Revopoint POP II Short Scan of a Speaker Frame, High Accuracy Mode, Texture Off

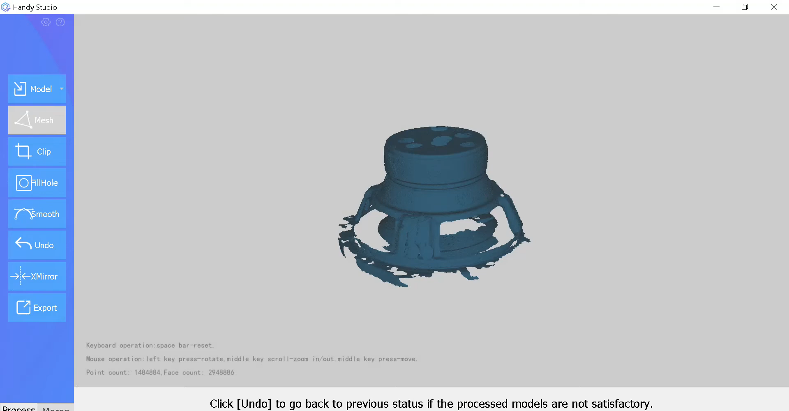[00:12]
the the surface I had texturing off detail
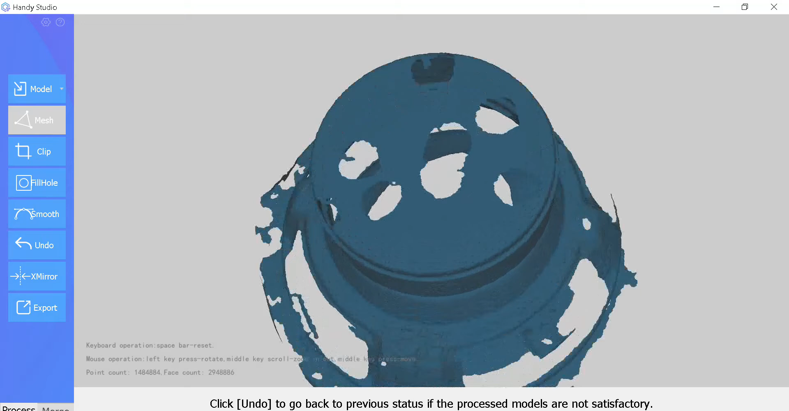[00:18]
mode pop to I gathered about 216 frames I think and
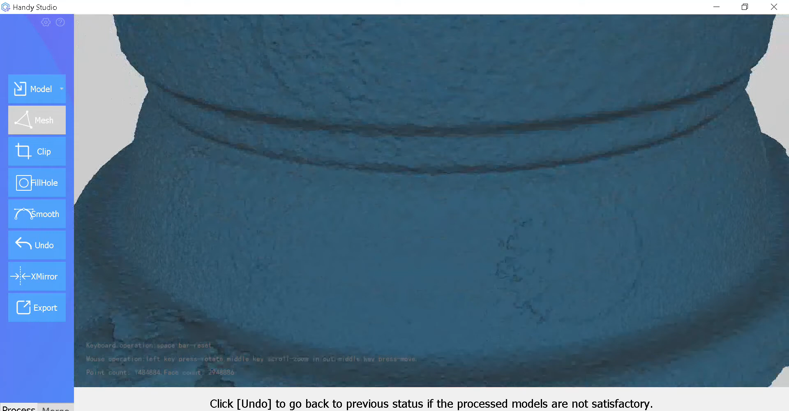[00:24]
I smoothed it in HandyScan I mean HandyStudio
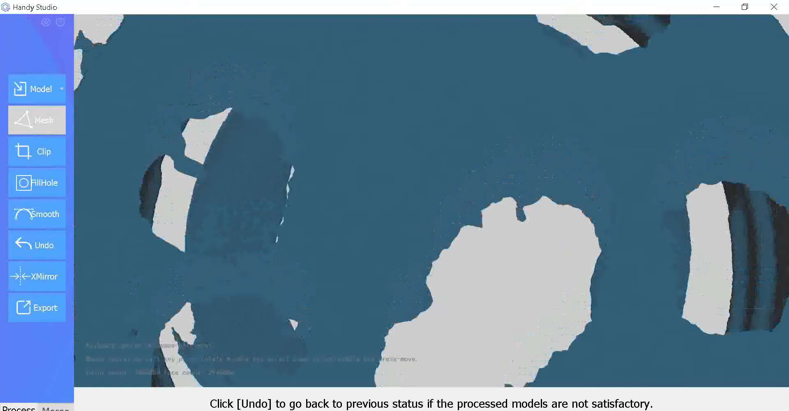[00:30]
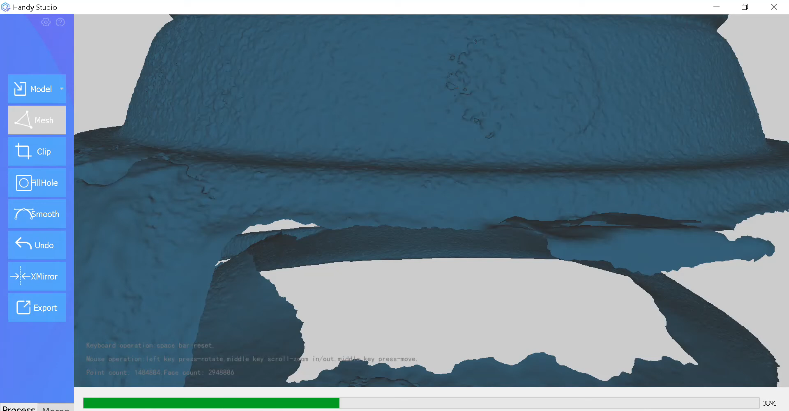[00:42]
I suppose all you guys that asked this are a lot more expert than I am I I I don't know what I'm looking for I don't know what I'm looking at I suppose the excuse me I suppose the surface is irregular because
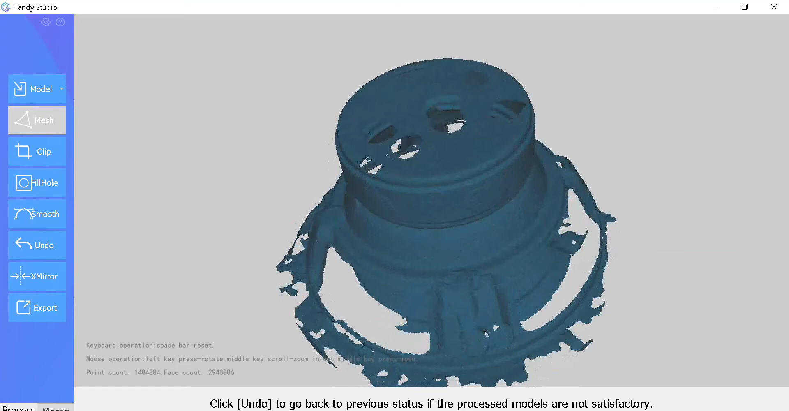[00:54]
the speaker surface itself the the frame is unfinished metal is just stamped out so
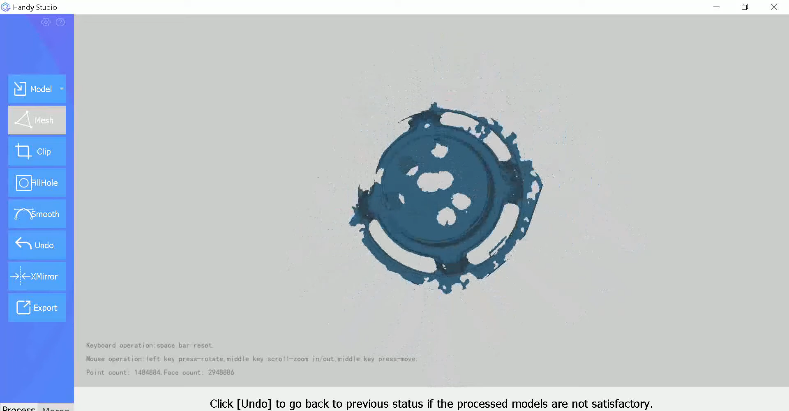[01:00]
but anyway there you have it did that for you guys so you can see hope